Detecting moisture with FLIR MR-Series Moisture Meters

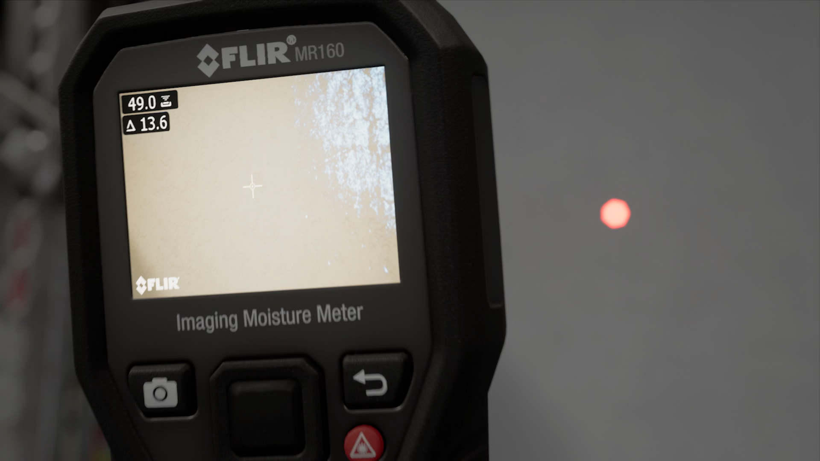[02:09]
infrared guided measurement that shows me exactly where I should be measuring for more accurate readings.
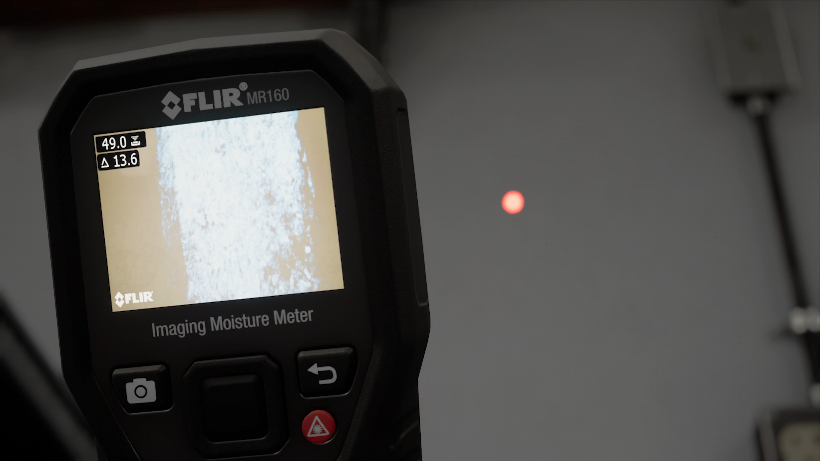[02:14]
Hopefully this video whets your appetite.